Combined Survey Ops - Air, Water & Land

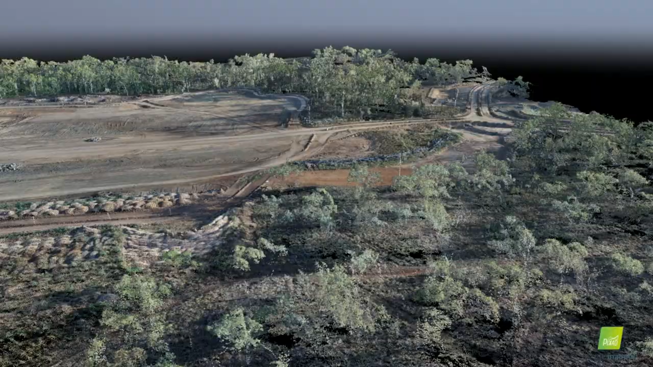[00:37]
Andrew relishes using his cutting edge equipment to generate accurate surveys such as 3D models,
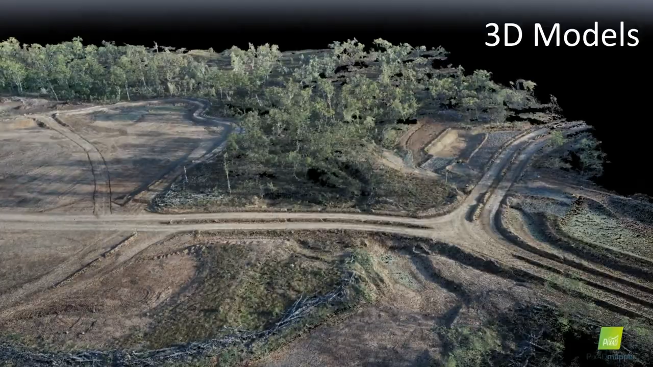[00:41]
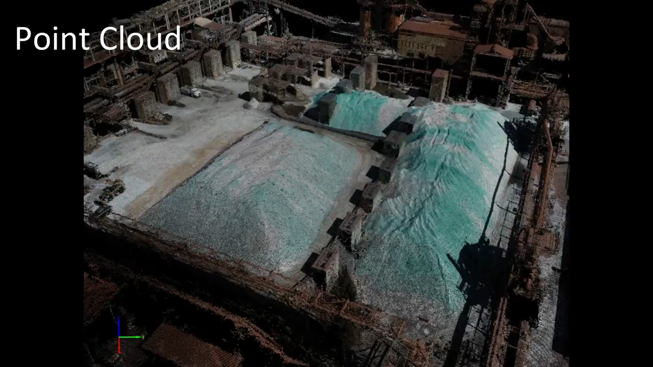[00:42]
point clouds, photogrammetry, videos and thermal imaging.